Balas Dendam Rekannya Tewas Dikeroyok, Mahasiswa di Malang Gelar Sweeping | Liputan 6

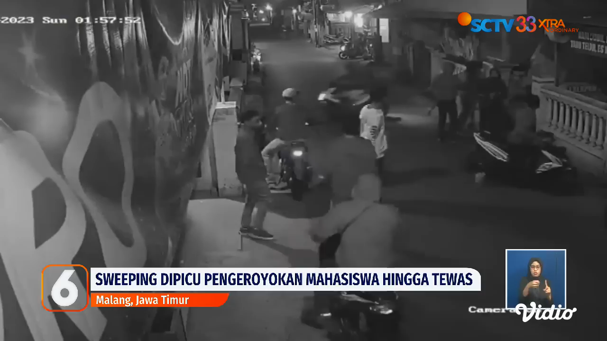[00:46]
Kelompok mahasiswa yang membalas dendam kematian rekannya ini juga merusak lokasi kejadian.